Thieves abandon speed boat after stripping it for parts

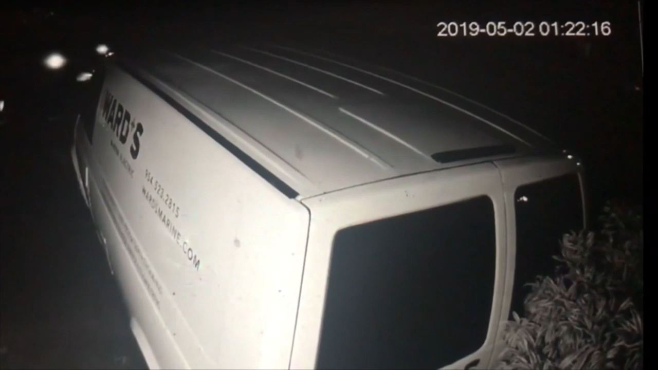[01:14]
At the top right of your screen, you can see the two men walking into frame, directing the driver. The pair start working. You can see one of them cranking the trailer to get it rigged up to go. In just minutes, the boat is hooked up and the pickup pulls off.
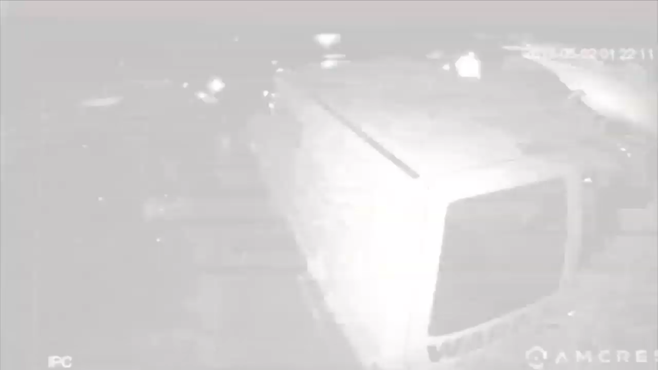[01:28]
Joelle hopes someone will also have video of the thieves ditching the boat to help police find out who did this.